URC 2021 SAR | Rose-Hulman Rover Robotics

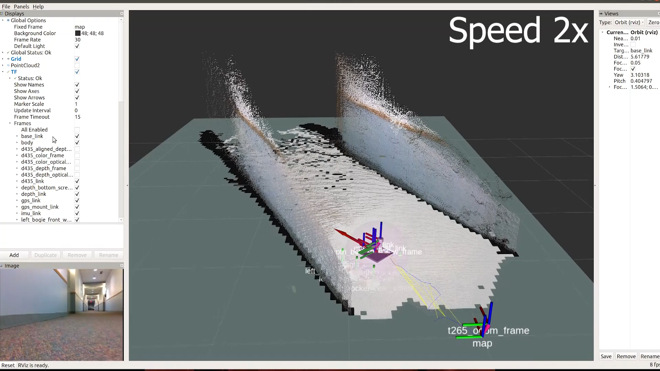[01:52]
We apply an extended common filter to determine the position of the rover from GPS and IMU data. We use a depth camera to build a 3D map of the environment and the RTAV
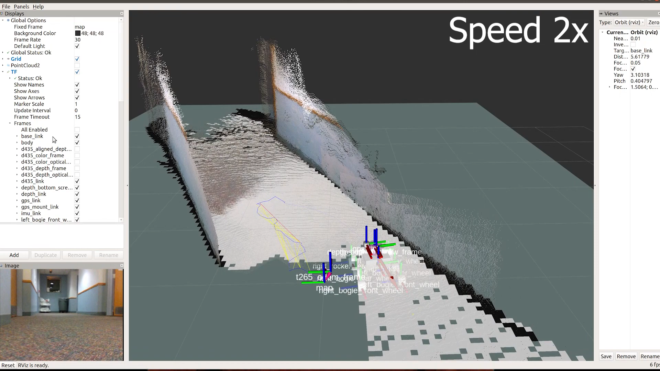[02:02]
SLAM algorithm to calculate the rover's position in the map. Using rover positions and the map, we use the ASTAR path planning algorithm to generate an optimal path for
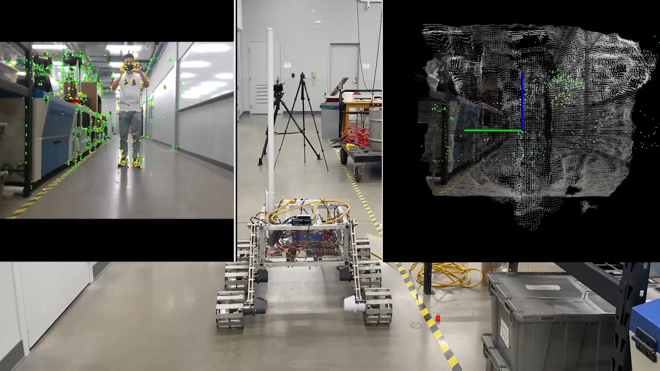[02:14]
the rover to drive from the current position to the goal position and avoid all the obstacles along the way. After the rover reaches the goal position, the autonomous target tracking system will start. The rover will slowly spin in place and scan the surrounding area using a USB camera.